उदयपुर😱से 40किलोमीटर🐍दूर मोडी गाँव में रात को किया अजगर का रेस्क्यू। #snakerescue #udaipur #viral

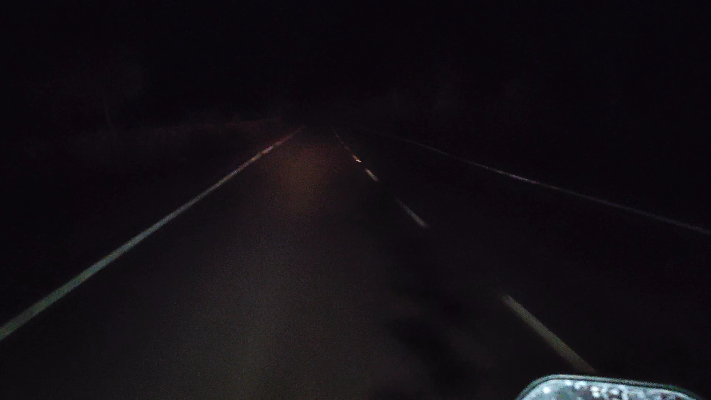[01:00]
दोस्तों आभी देख सकते हैं कि हम मोडी बाटेडा रोड बे चल रहे हैं यहां पर कुछ भी नहीं है यहां पर सिर्फ खाली रोड है और हम दोज़ रहा के ले राहूल और मैं इसको